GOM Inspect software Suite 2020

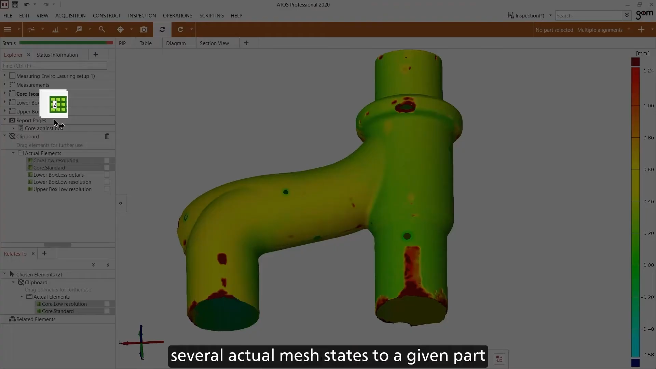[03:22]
You will also be able to add several actual mesh states to a given part and switch back and forth easily between those meshes.
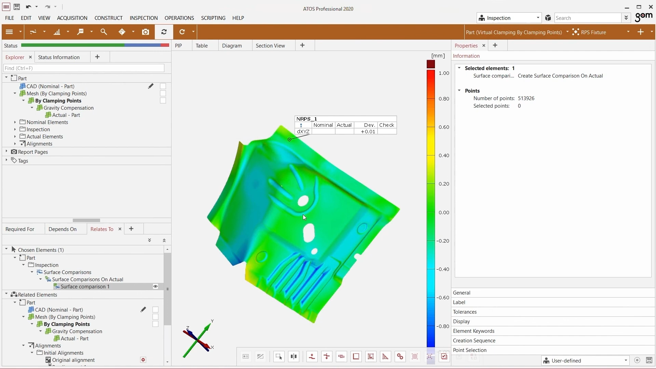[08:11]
Naturally, we have expanded our software functionalities after this success. One of the new features is an improved mesh interpolation so as to minimize artifacts that occur in rare cases.